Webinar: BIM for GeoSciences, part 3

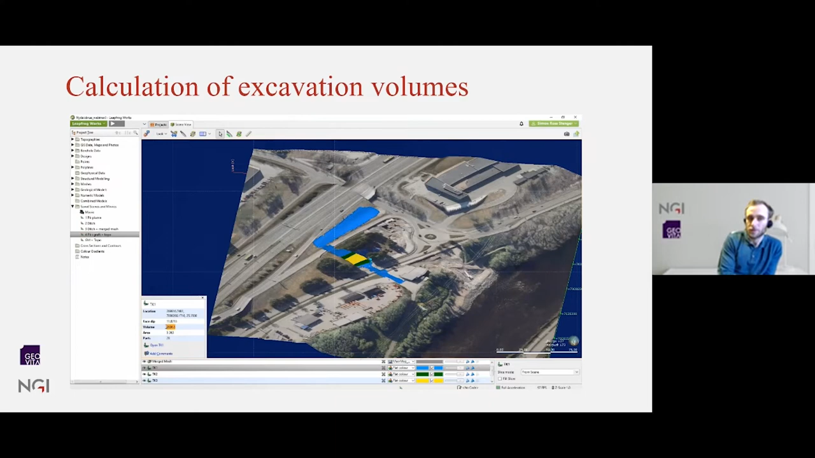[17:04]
So here you see, for instance, in class two, we have about 225 cubic meters of that. And that would be very helpful information for the construction to plan for how to handle the contaminated soil. Thank you.
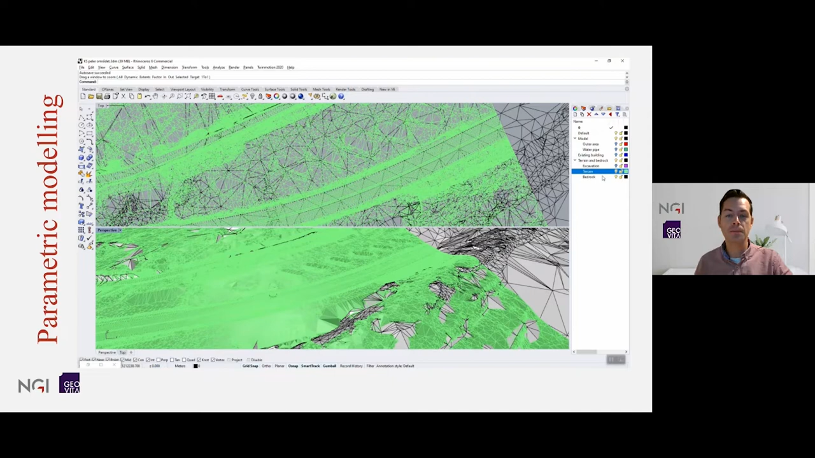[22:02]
That's it, we jumped straight into Rhino. I have already imported my existing terrain, shown in green, as well as bedrock, shown in grey. Into Rhino, I have also predefined
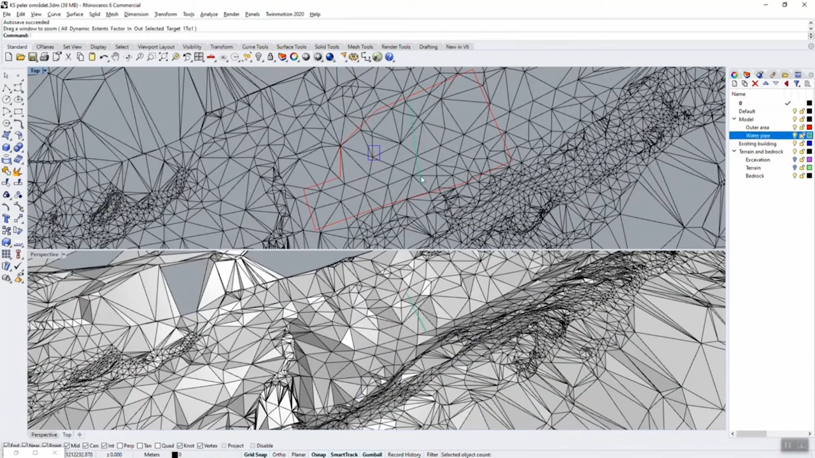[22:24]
our outer area where we want to do ground improvement, shown with this red polygon.
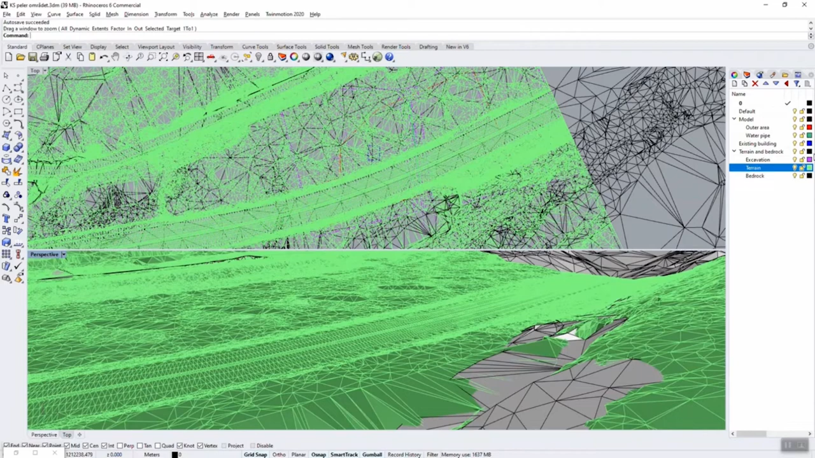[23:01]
want to do ground improvement at all. Furthermore, we have an excavation level for a new water pipe as well as the water pipe line itself.
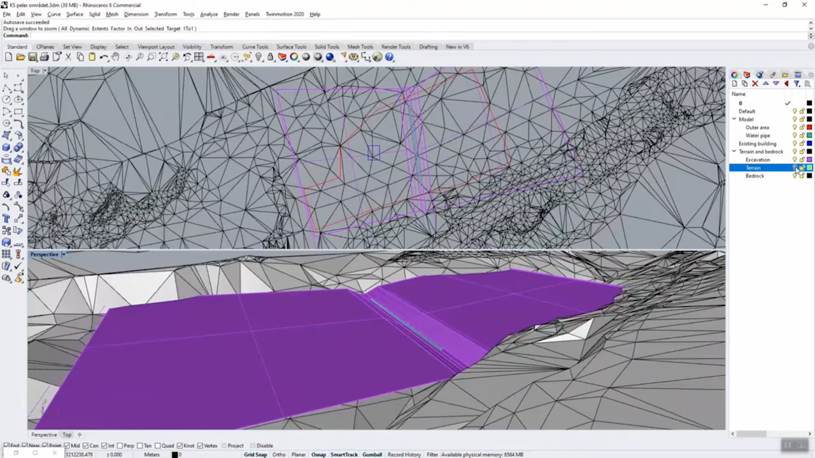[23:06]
And the water pipe line is, of course, the one with red.